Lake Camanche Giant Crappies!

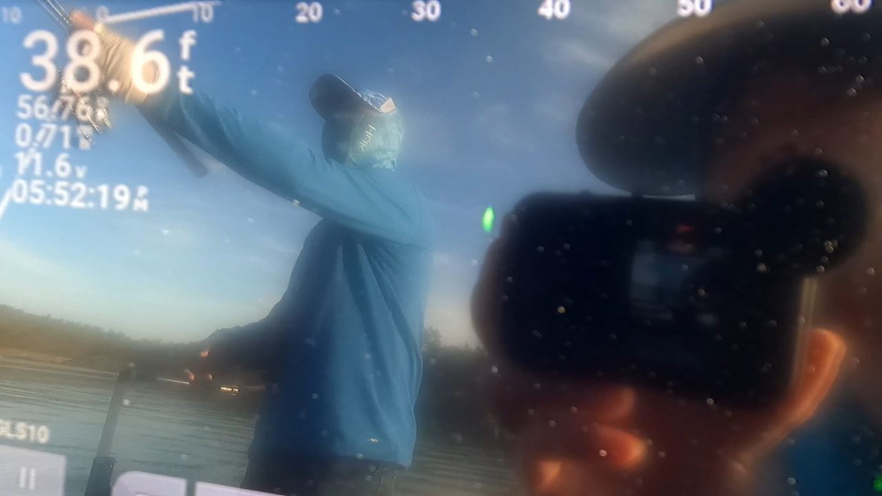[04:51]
On screen: depth 38.6 ft
He's playing video game. And nope, I don't see your jig going down, so that means you didn't quite get to it. Or at least you're not lined up to it. There's two fishes right here. One, two. Oh wait, this is your, no, that's a fish.
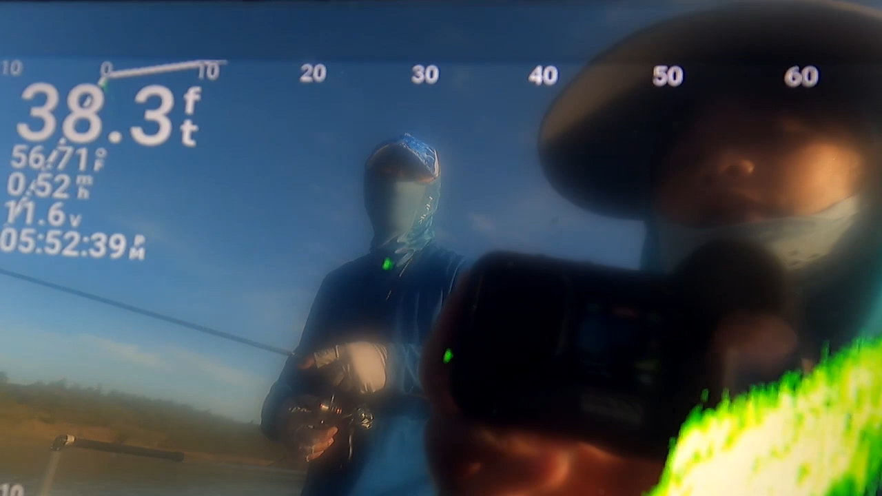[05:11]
On screen: depth 38.3 ft
Okay, try for that one. It's at 20, 30 feet. I'm at 25, 20 feet now. You missed it.
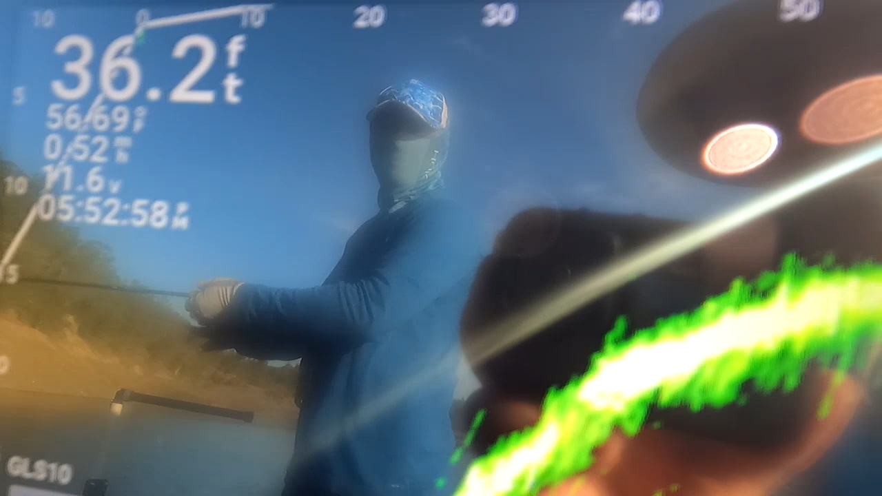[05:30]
On screen: depth 36.2 ft
Move a little bit. Oh, your jig's over here and the fish over here already. It's all me. No, you missed it when you cast.